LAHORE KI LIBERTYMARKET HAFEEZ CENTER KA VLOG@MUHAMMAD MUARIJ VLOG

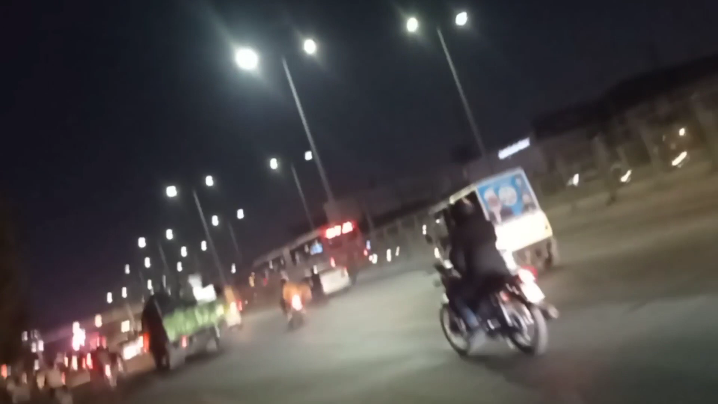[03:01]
رات کا ہے سما تو یہ
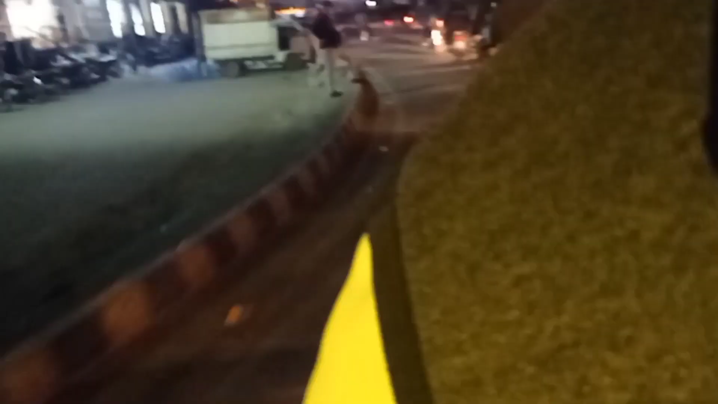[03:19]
ساتھی ہم نے جانا ہے ڈائیوو والی سڑک پہ یہ آگئی ہے ڈائیوو کی سڑک یہ راستہ جاتا ہے یہ travel agency ہے اور
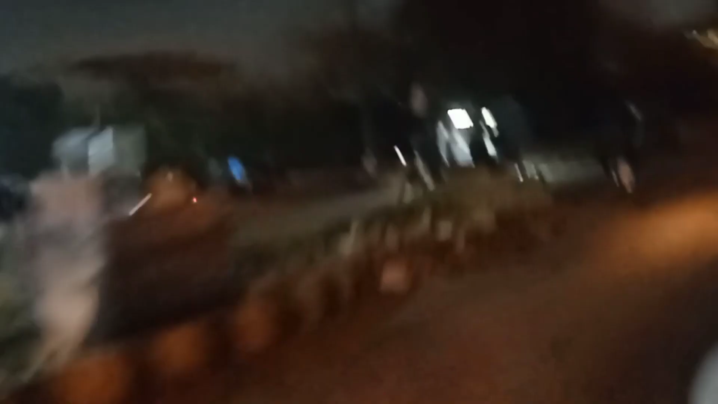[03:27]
یہاں ڈائیوو کا یہ ہے ڈائیوو کی سڑک
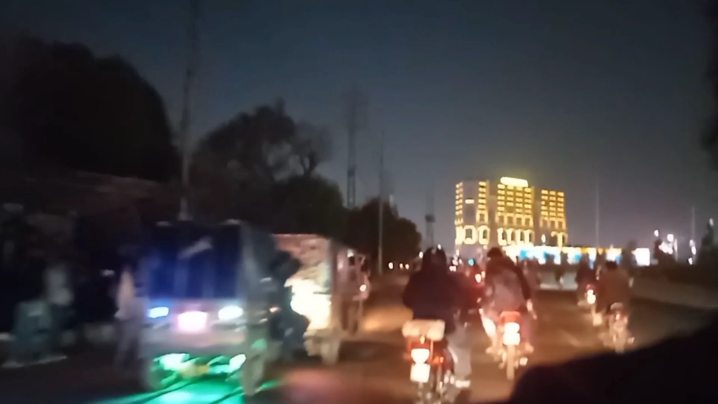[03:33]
تو اب ڈائیوو کے ساتھ ساتھ ہم چلنے لگے ہیں liberty market کی شارہ یہ ساری
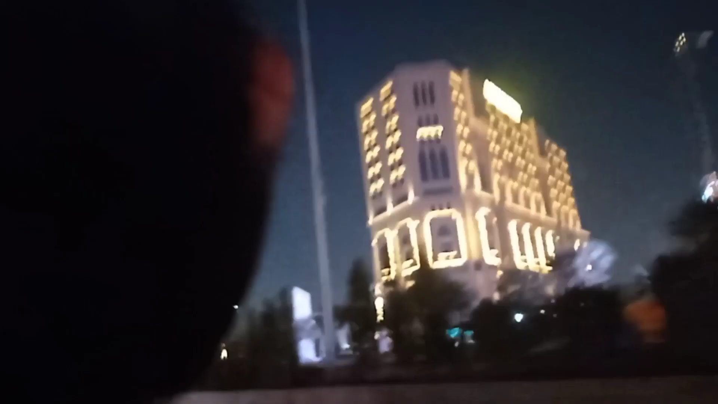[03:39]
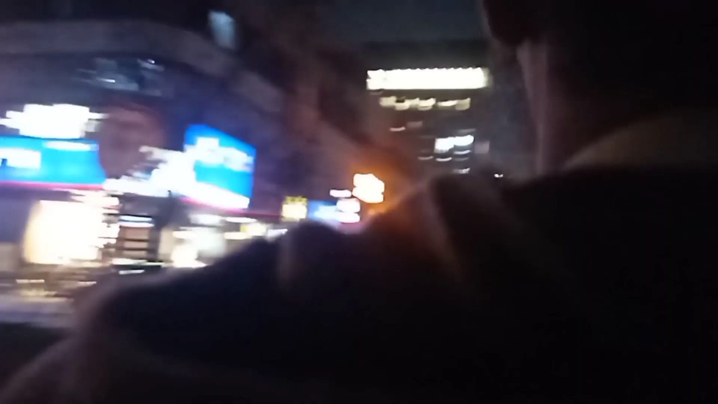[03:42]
فیروسپور روٹ کی شارہ ہے اور یہ ہے liberty market یہ دیکھیں آگئے ہیں liberty market
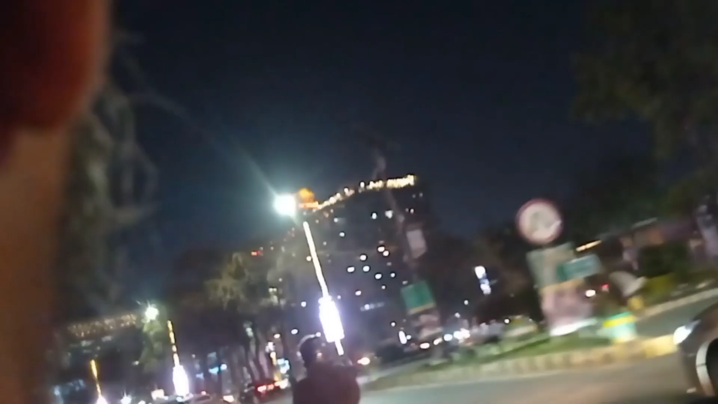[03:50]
لاہور کی بڑی فیمس market ہے یہ link road اور liberty
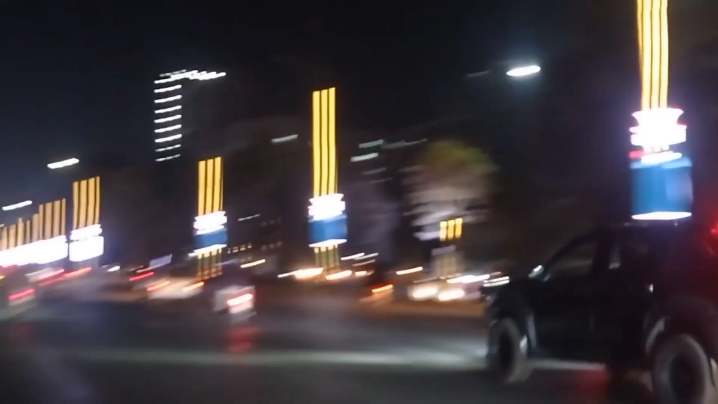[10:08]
یہ ہے وہی لیبرٹی مارکٹ کی چوک ابھی تو ہم حافظ سینٹر سے باہر
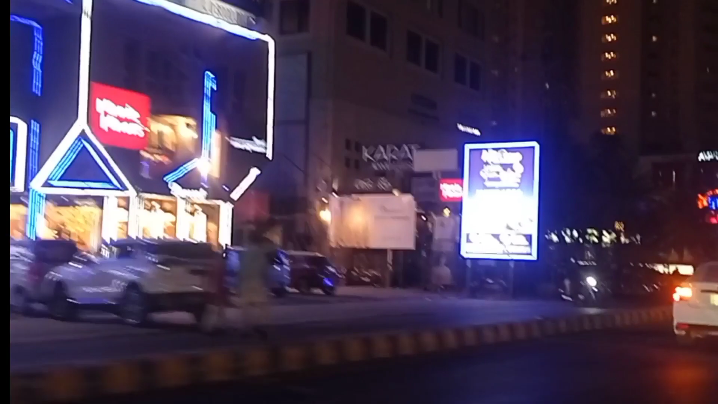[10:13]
آئے ہیں اور میں دکھاؤں
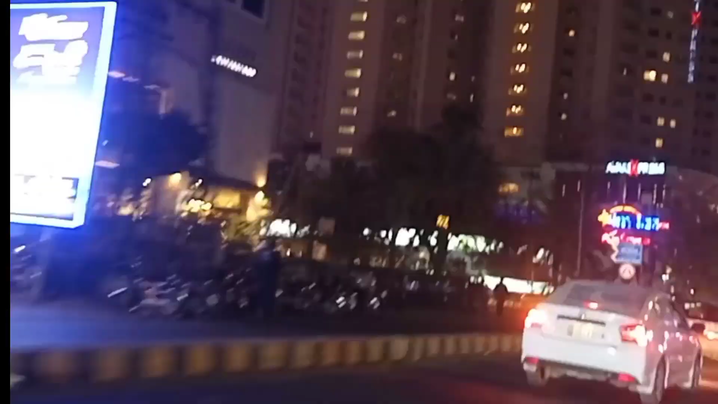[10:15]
گی آپ کو یہاں ہے امتیاز سینٹر سے آگے مال
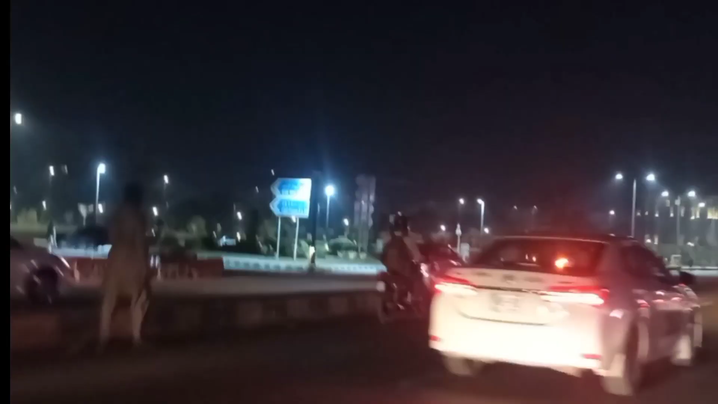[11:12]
راستے تین چار طرف سے نکلتے ڈی ای ای ہے اسکری ہے